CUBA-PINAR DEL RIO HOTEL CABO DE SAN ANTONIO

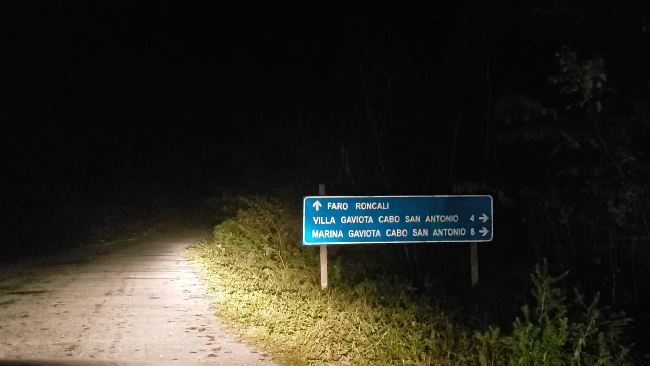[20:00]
Pero mira, acabamos de llegar aquí. Todavía nos faltan 4 kilómetros para una vía y para otra 8.
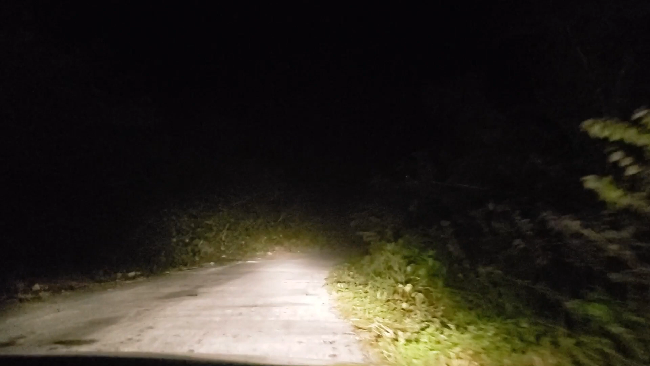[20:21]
Entonces, familia, aquello que ven allá es el faro.
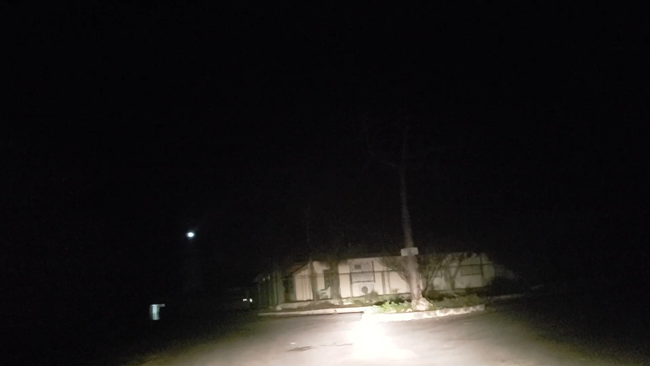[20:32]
No sé si lo ven de aquí. Sí, mira. ¿Lo ves? Es el faro. Eso que ven dando vuelta allá, acércalo si quieres. Uh-huh. ¿Eh? Aquello que ven dando vuelta allá es el faro de aquí de San Antonio.